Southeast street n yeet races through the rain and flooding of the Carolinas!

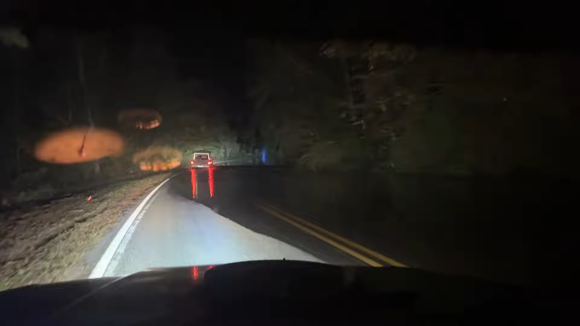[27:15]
gonna go through this nice and easy stay to the left as much as possible
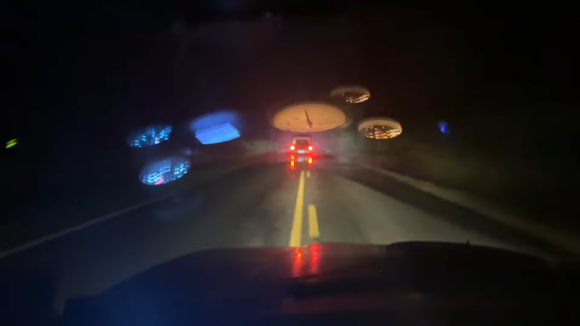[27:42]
and here's the second water crossing it looks like as we made it to the track there's